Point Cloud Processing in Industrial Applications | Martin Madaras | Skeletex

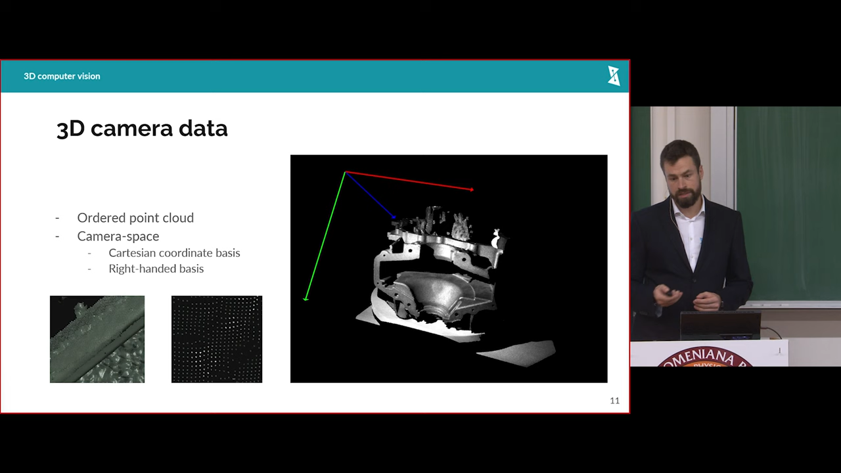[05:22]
And the POICAP is structured because it is stored in a matrix like classical to the image. Just the samples are associated with 3D coordinates. And there are too many principles for 3D vision, how to get the information using the sensor.
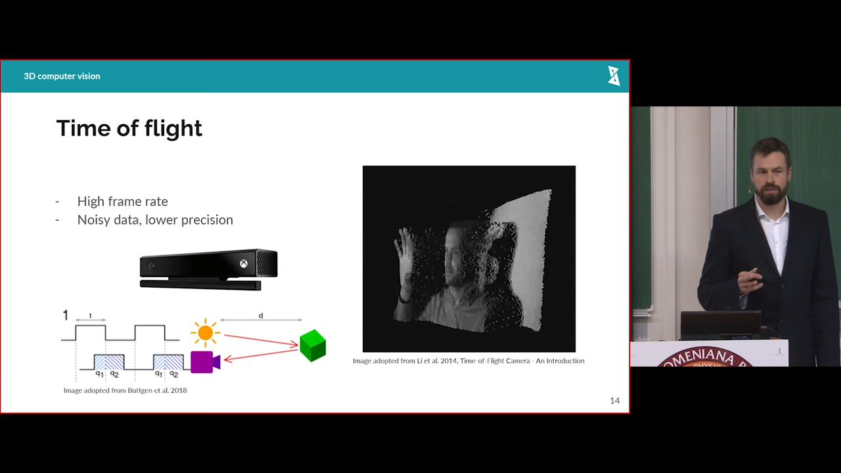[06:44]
And the frame rate of the cameras can be quite high and price is very affordable for a 3D camera.